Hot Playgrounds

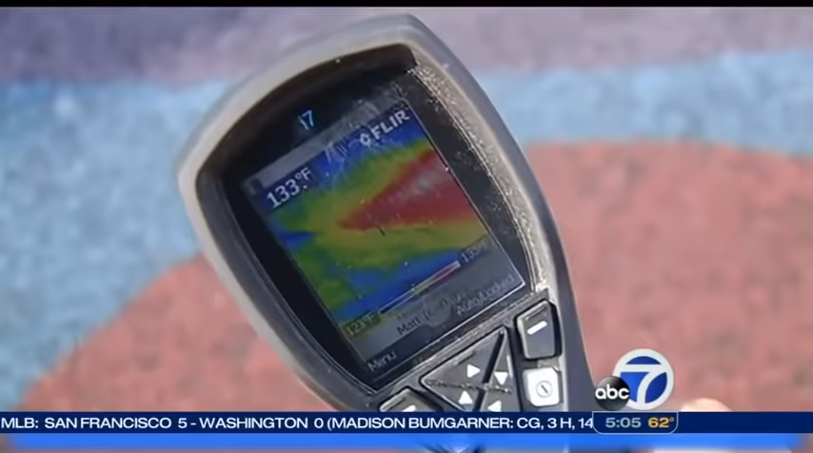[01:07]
On screen: spot 133°F
And the bottom of my shoe, at least 120 degrees Fahrenheit.